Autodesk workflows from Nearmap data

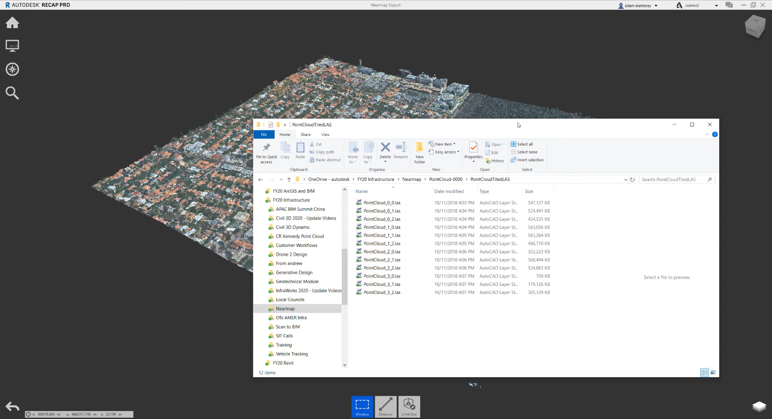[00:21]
So I wanted to create a short video today to show you guys how you can start to leverage the outputs from NearMap through the Autodesk range of software for your projects. So here I have a series of LAS files. These are point clouds that have come from NearMap. They shared them with us. I've processed those point clouds in Recap Pro and what you end up with is the point cloud data as you can see here. Really important to know that the coordinate system information comes in.
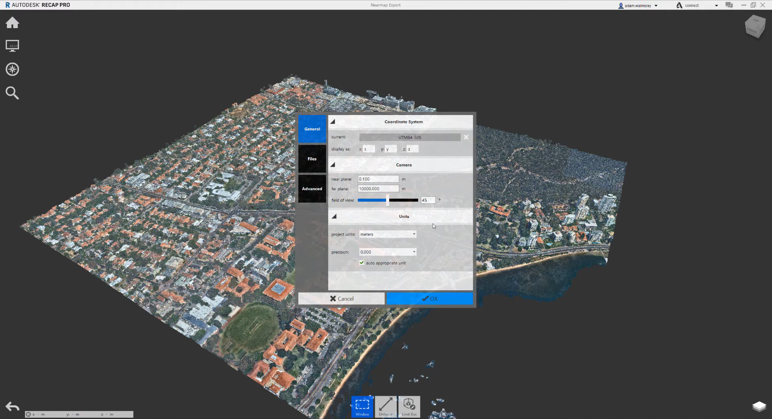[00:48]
That is used further on down the line. Once you're inside of Recap, then you can start to look at the elevation of your points and do some sort of basic viewing and analysis of things in here.
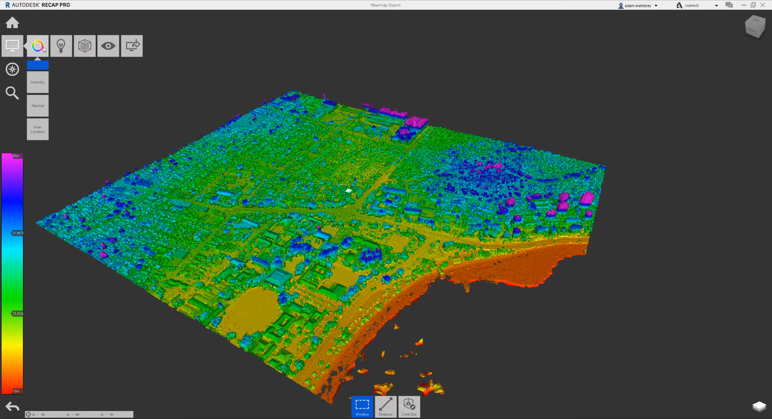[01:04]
Once you save the Recap file out as an RCP, then you can bring that into your InfraWorks environment.